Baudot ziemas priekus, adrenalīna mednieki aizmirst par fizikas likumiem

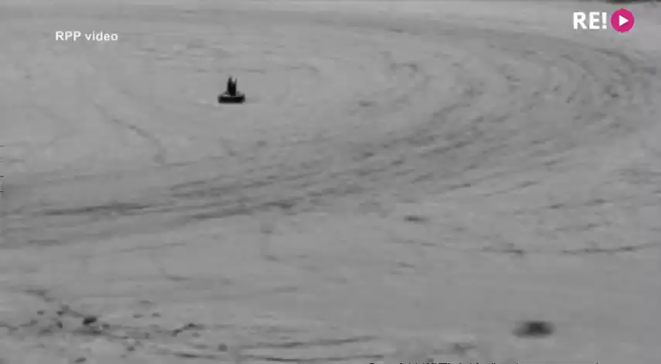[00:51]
Ir šie gadījumi, kad, piemēram, aiz automašīnas velk ragaviņas vai kādu gumijas pūsli. Viens gadījums tika konstatēts dārziņu teritorijā,
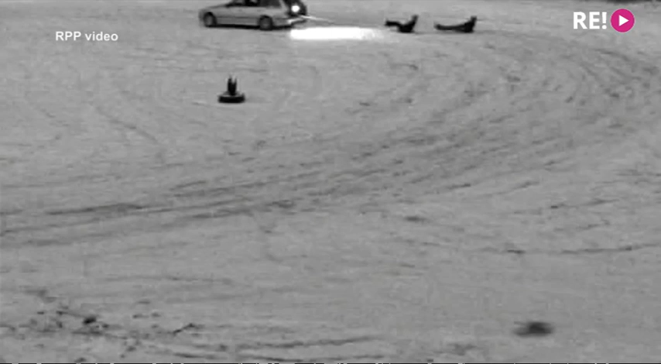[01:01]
kur mums bija izveitot pārvietājumā videonovērošanas kamera.